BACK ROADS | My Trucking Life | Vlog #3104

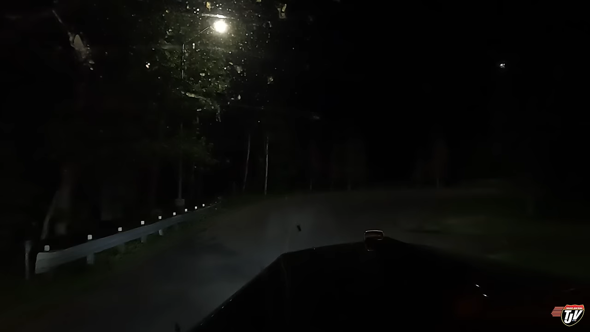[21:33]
Well, I said I would pull over when I got tired, and I'm tired. We're just into Ontario at the rest area. Hoping we're gonna have a parking spot here that we can make use of. Looked like there was plenty when I drove past on the highway there.
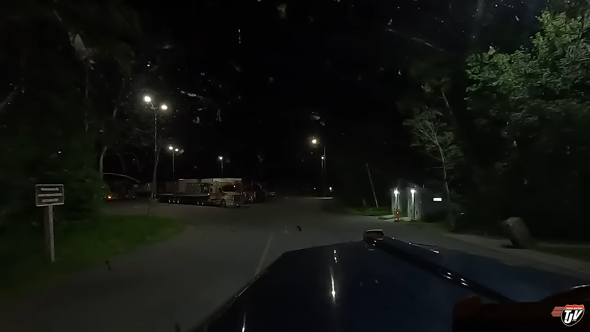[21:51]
In 200 meters, turn right on Trans-Canada Highway, Highway 17. One second. I wanted to park along the side.